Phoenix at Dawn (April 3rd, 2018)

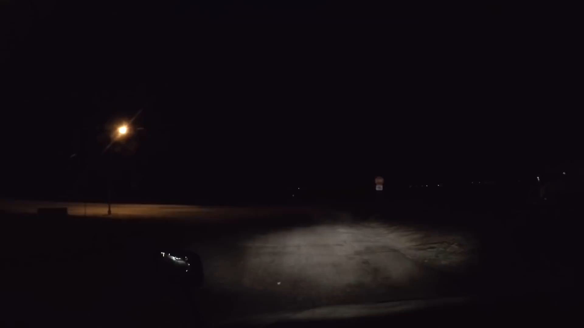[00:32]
Nobody coming. All right, we're almost to Maxwell.
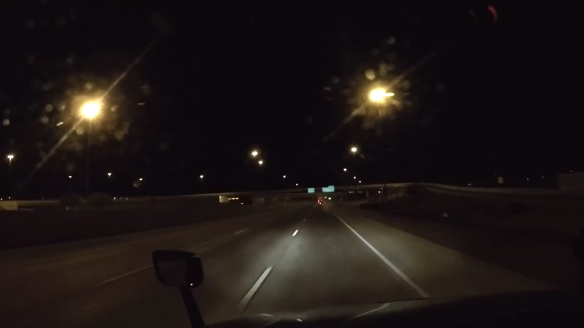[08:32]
Hey, they're speeding up. Cool. Is that your exit, dude? No. He doesn't know where he wants to go. Got no clue. That's 19 above us right now.
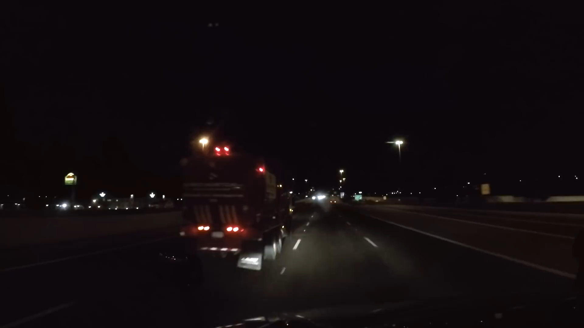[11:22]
Oh, sorry, recycle person. Or do you guys do both here? I guess maybe that's a truck for both, because it's waste and recycling, it says on the back. That something at my roof. I don't know what that was, but I heard it thunk. Ah, sunlight does make this job much easier.